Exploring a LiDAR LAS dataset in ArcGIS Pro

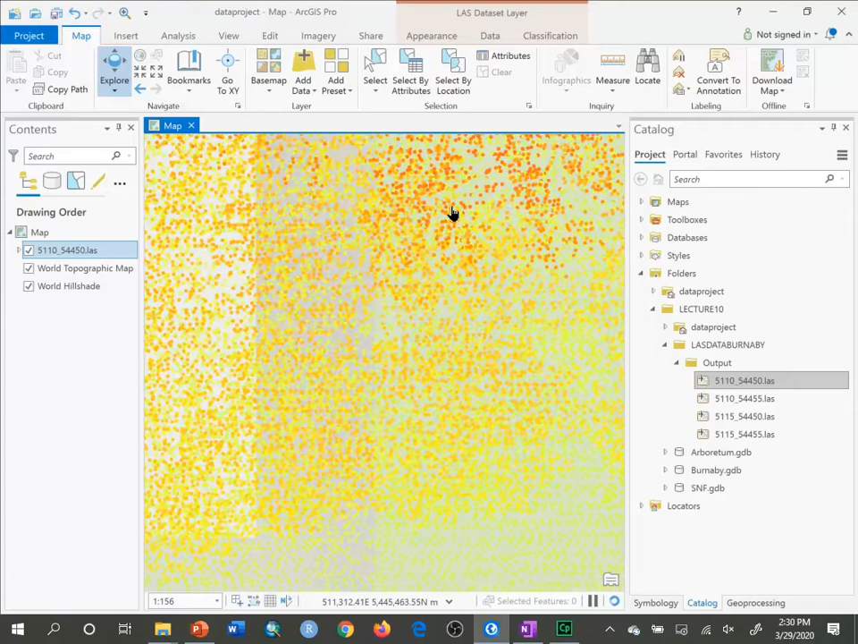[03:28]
If I click on one of those points, it'll give me return one of three.
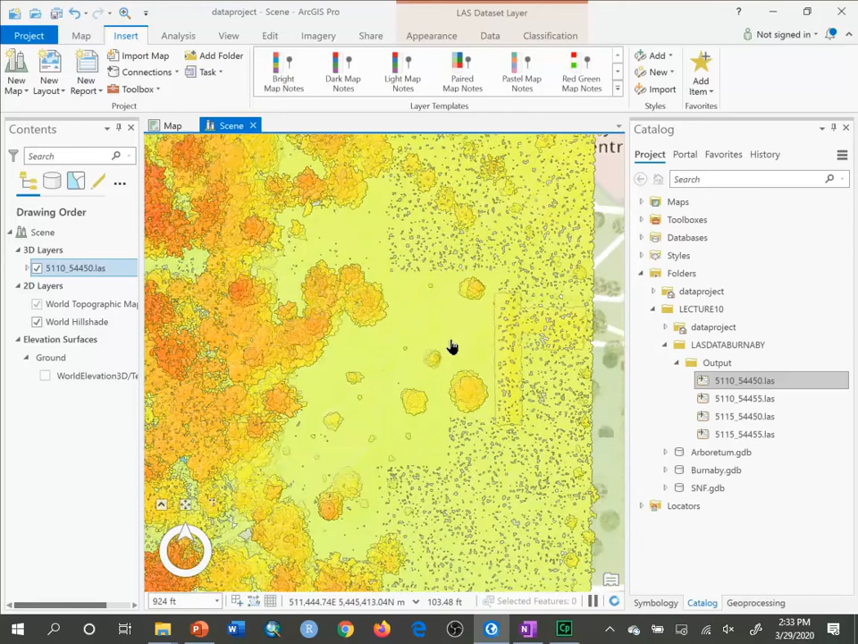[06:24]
And if you zoom in, you'll see the individual points again. And if you zoom out, you'll see how it aggregates points of similar value to make it look more like a continuous surface. Let's have a look through this particular last scene.
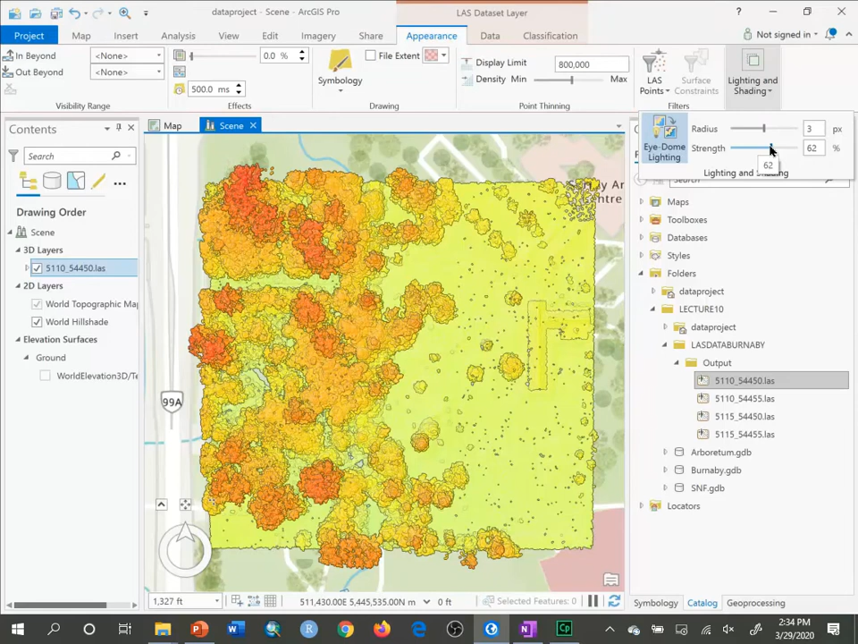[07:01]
It gives you more contrast or less contrast in your last data. So you can do some things there. So back at, we can, so we saw the lighting and shading here. You can also modify the display limit if you want. So depending on how many points are in your last data set. So if you check out the properties of this last data set. Let me go to the source.
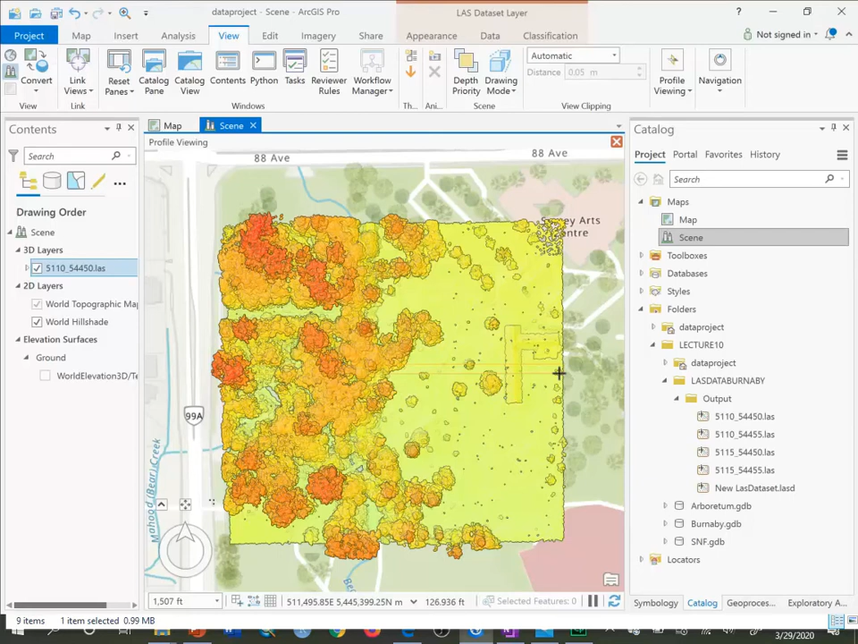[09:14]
And what it's going to do is show me a cross-section in three dimensions of what that looks like. So notice it opens up a scene window.
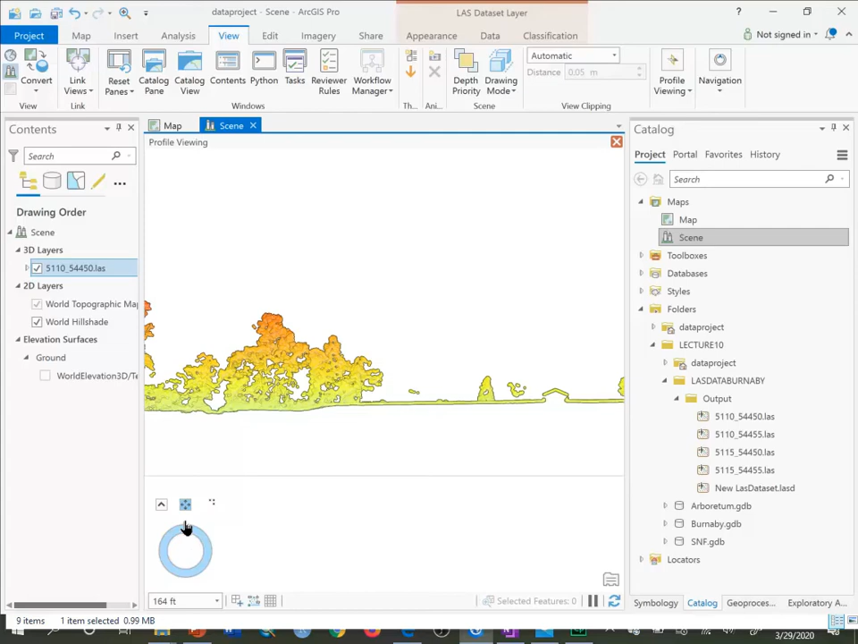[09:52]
And then here's a building. And you can see the roof line very easily. And there's another deciduous type tree over here. And you can use the navigation tools at the bottom if you want to move around, look up and down on that particular data set and whatnot.
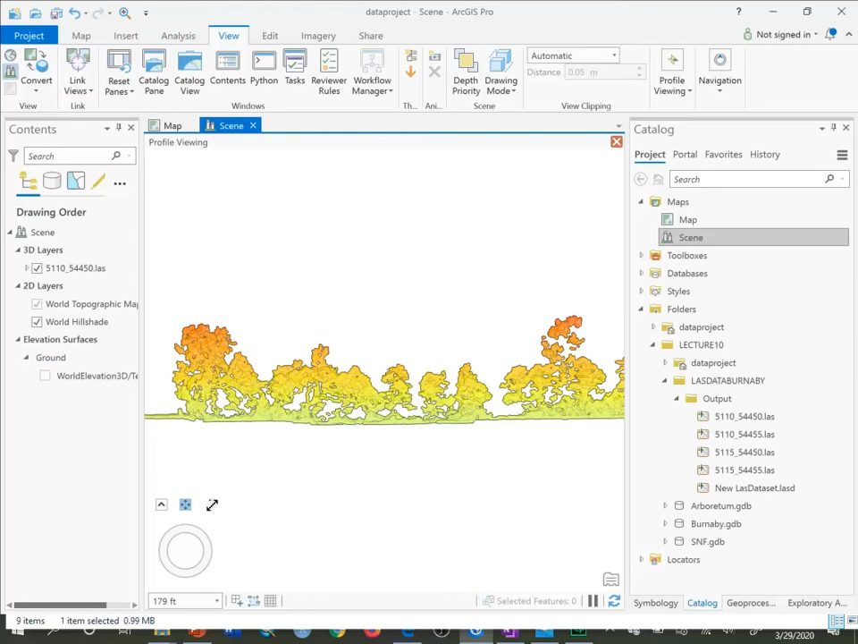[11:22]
In this scene, when I can move around like that, I can zoom in or zoom out.
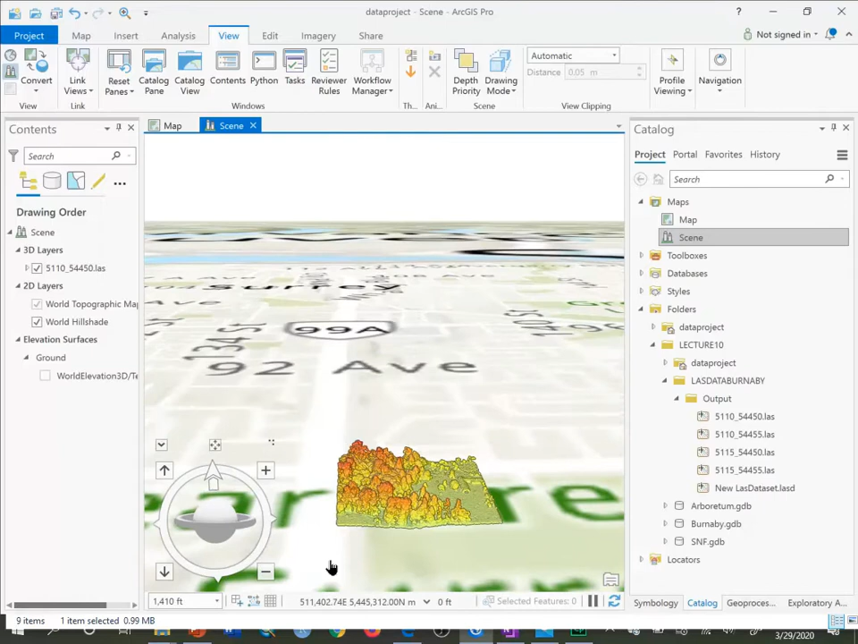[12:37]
And then I want to zoom in here to have a look at that.
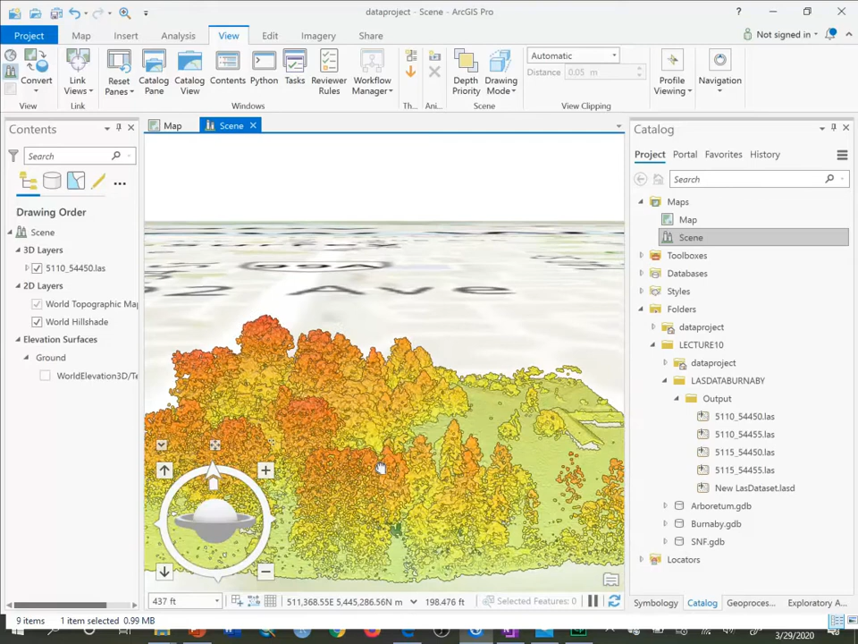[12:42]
And then I can rotate around there as well, like so.
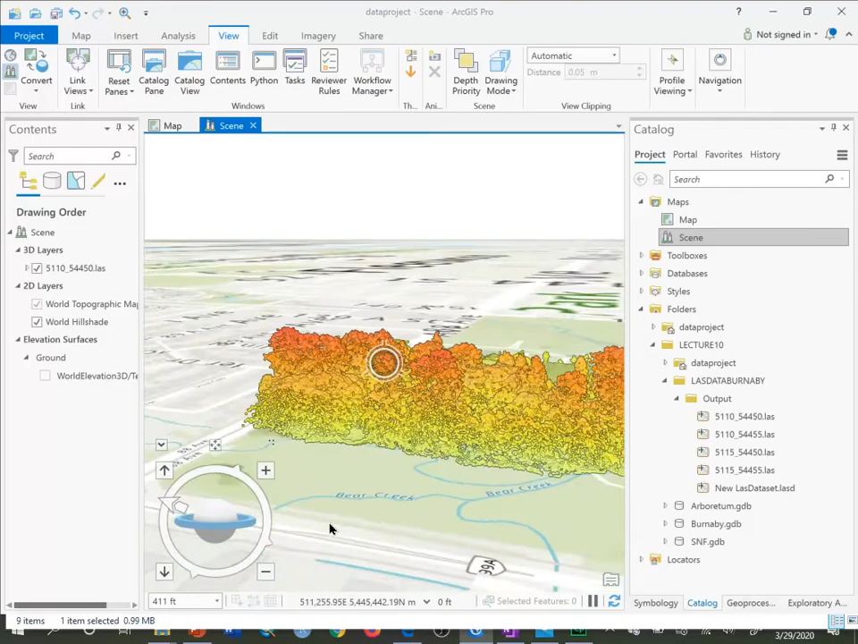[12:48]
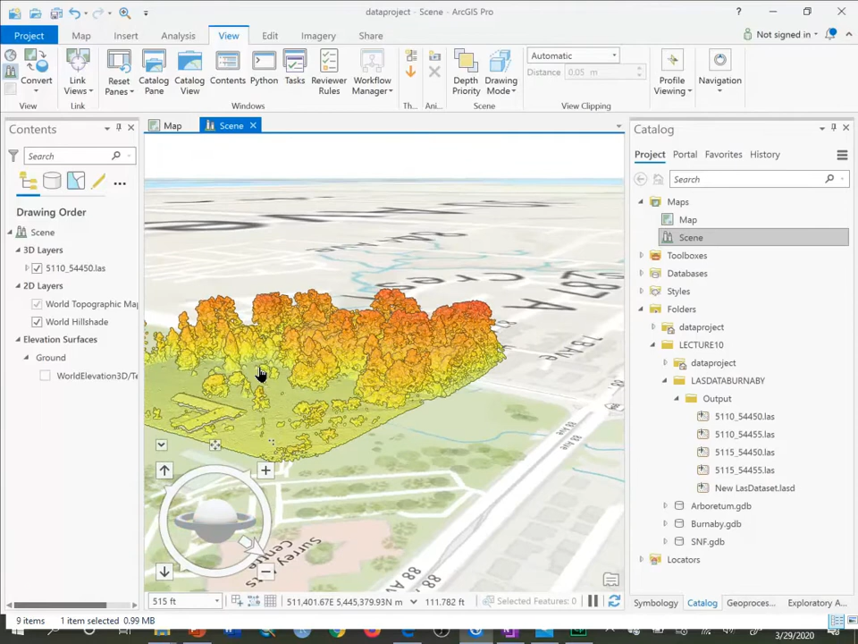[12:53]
And you can zoom in and zoom out. I'm just waiting for it to redraw here.
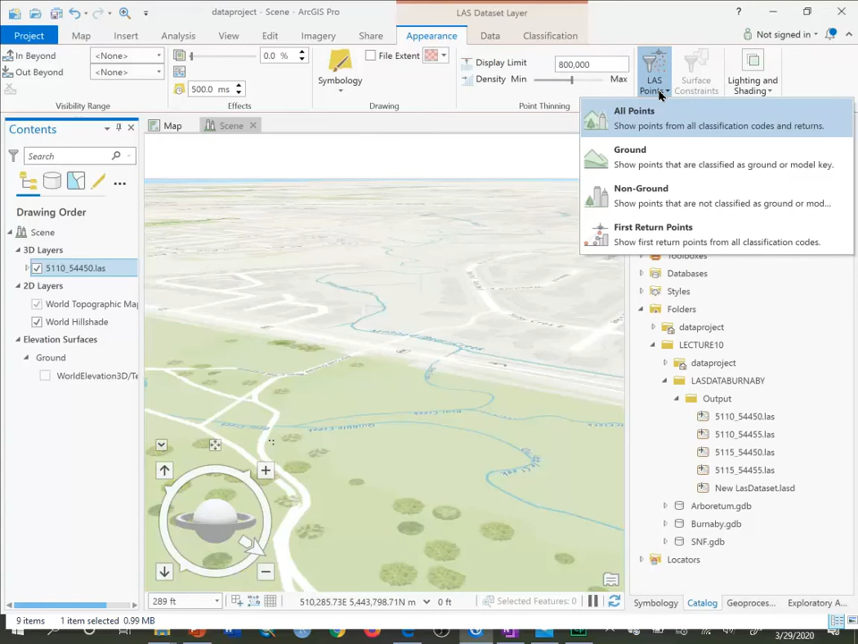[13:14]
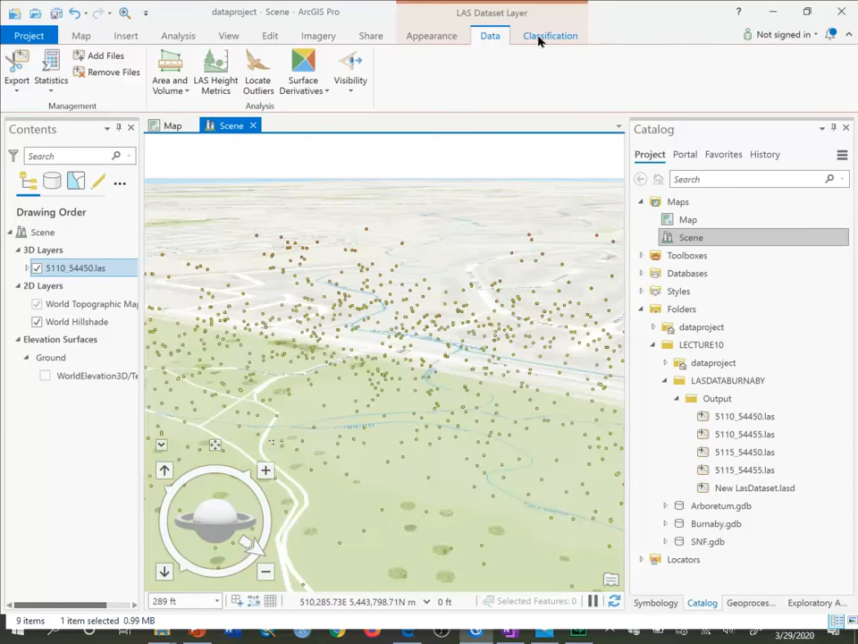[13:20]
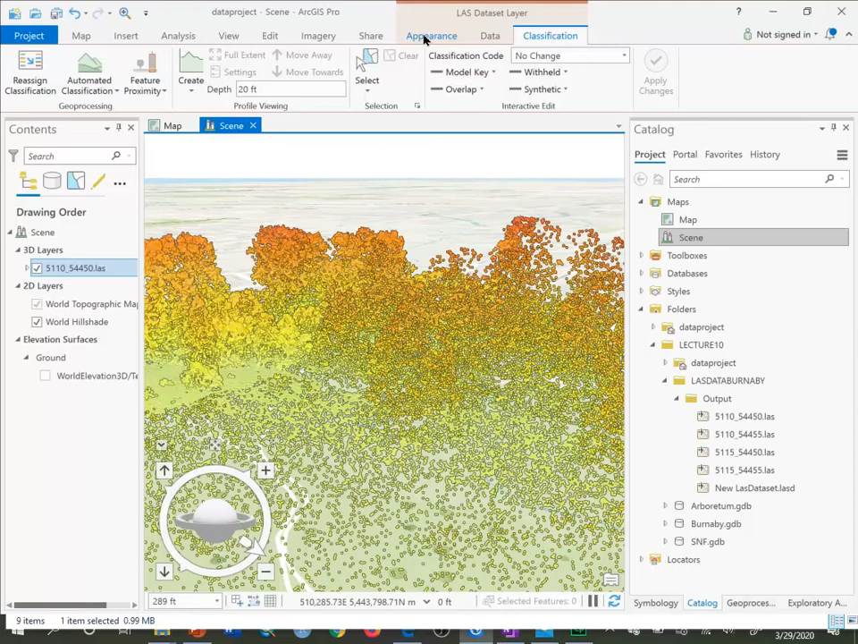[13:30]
I might just decrease the amount of points here. Maybe to 300,000.